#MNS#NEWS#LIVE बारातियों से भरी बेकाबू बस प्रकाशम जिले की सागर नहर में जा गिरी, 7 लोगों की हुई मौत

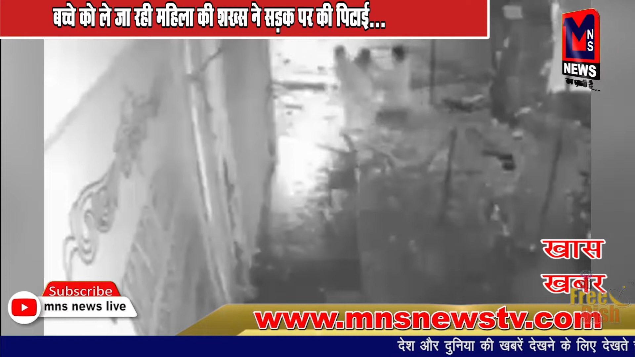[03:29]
की इस घटना का सिसी टीवी पुटेज वाइरल हो रहा है जिसमें देखा जा सकता है कि एक मैला ब� कोशिश करते हैं अब आप हमारी चैनल को आपकी मोबाइल पर भी